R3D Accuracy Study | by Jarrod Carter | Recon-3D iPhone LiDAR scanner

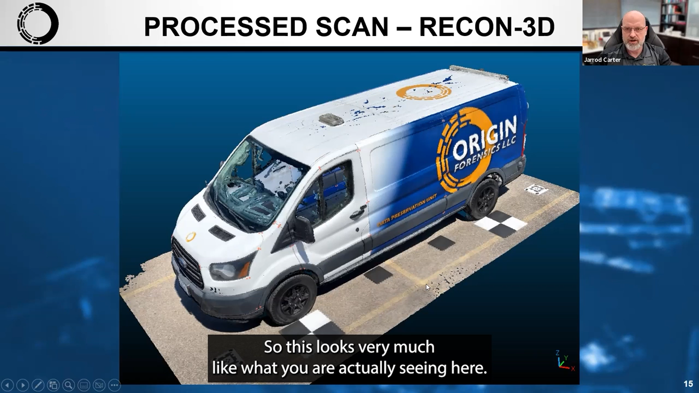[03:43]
showed you earlier that this is a nice clean color representation so this looks very much like what you are actually seeing and here it is from the right rear corner you will note that on when you get to the darker side if you start on the lighter side you come around to the darker side it is going to lighten up a little bit on the darker
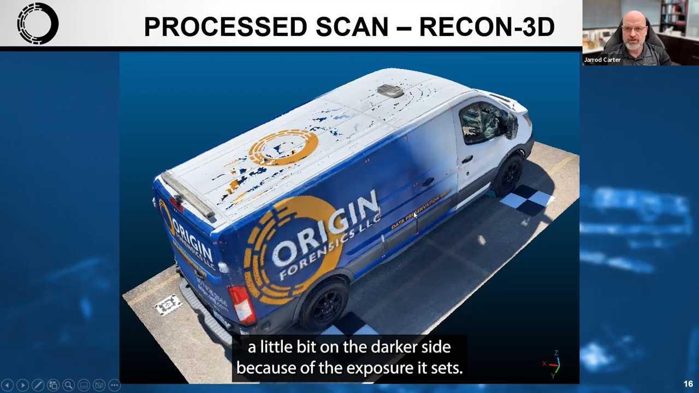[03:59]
side because of the exposure it sets when you're on the lighter side here's the RTC 360
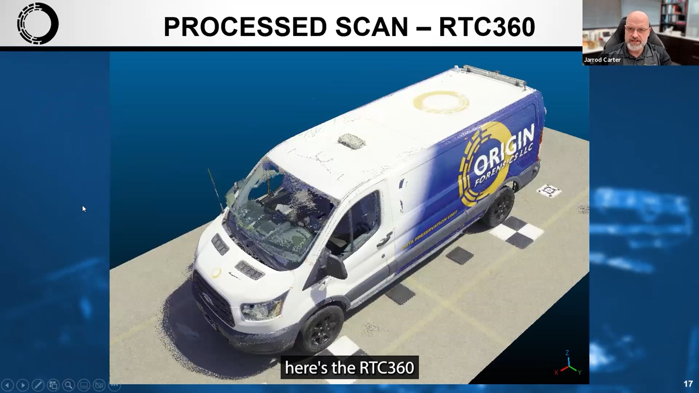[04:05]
output and you can see because the HDR imagery the blacks
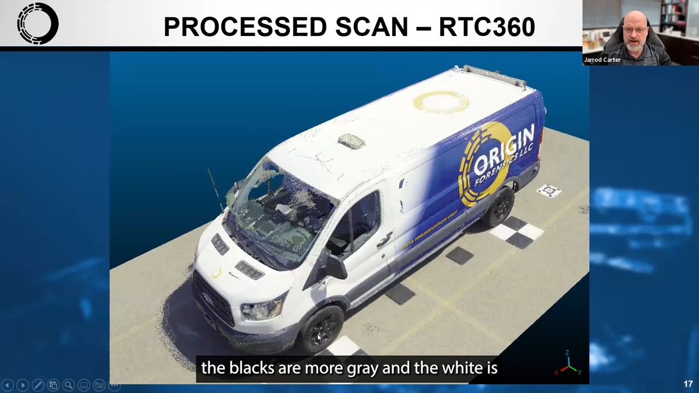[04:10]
are more gray and the white is is white but you're starting to see some more muted coloring of the blues and the yellows here so you can really see the exposure difference between the two and then here's the right rear quartering shot of fan
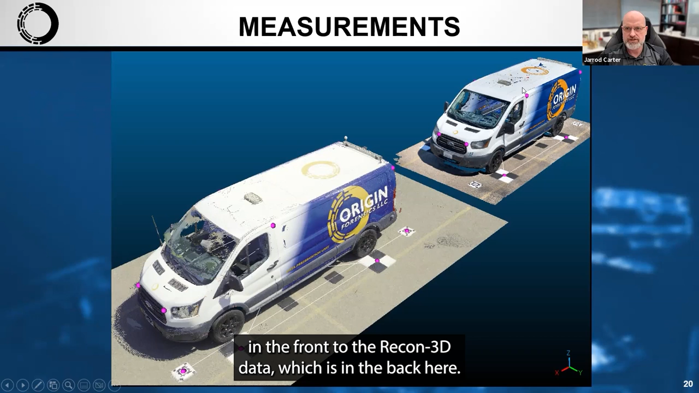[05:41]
the recon 3d data which is in the back here there's another view of that so you can see what that looks like so what does the data look like
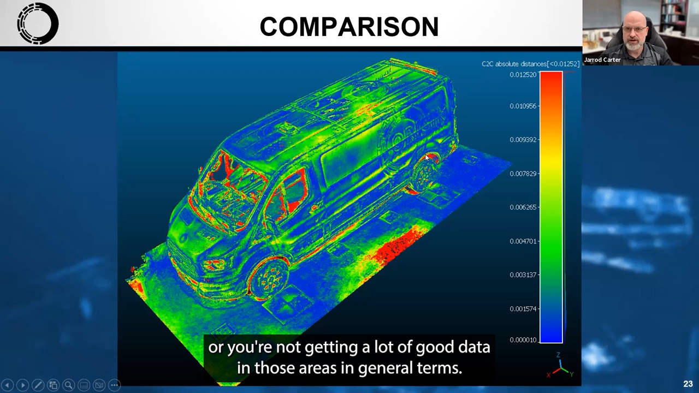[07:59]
areas in general terms so most of it's blue most of it's green so most of it's around you know under five millimeters but certainly under a centimeter here's
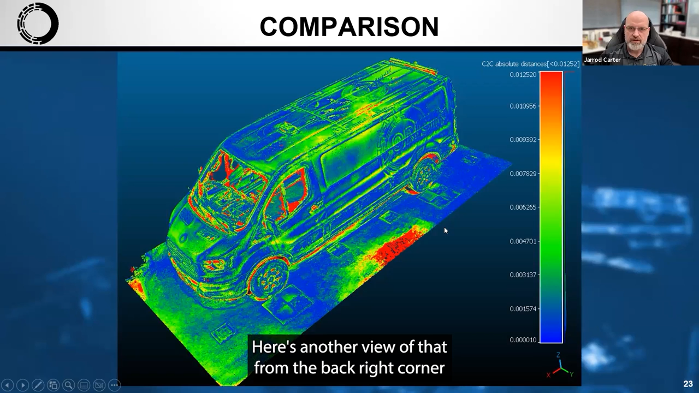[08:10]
another view of that from the back right corner and then just to put some additional meat